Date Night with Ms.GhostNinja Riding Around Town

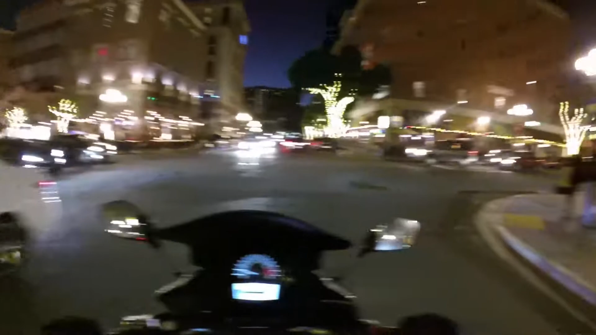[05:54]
make a left let's see what's over here that's the right oh oh look at
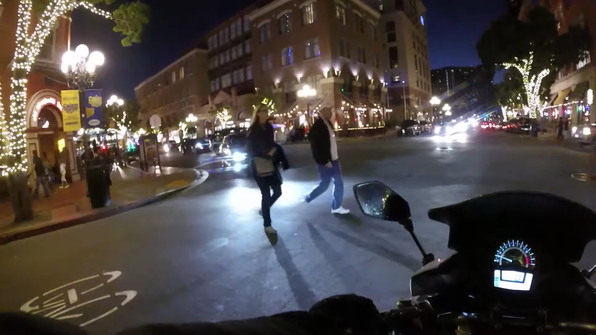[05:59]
that thing did you want me to say right oh no no no i'll go left this guy
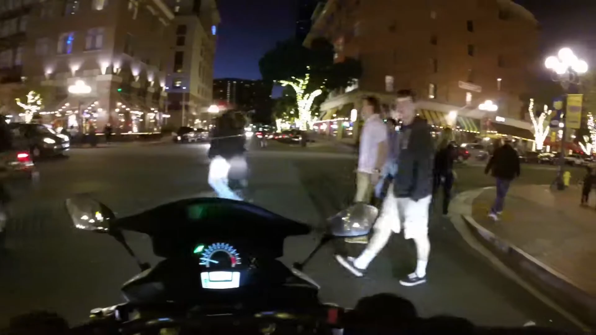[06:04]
this guy's just like oh i don't even give a fuck there's no one there waiting i'm just gonna go don't matter oh god yeah he said they see me i'm coming a mile away there's that art store that i really like yeah i think they changed most of the paintings though oh no there's still some of them in there yeah if you guys are ever down here in
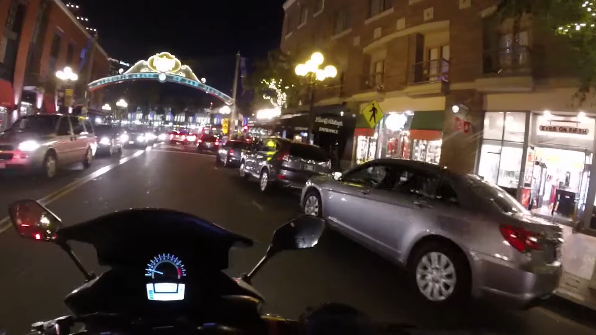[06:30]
san diego this is the gas lamp district it's probably one of the most popular places to come visit for obvious reasons you can see it's pretty hectic down here let's go right and come back into it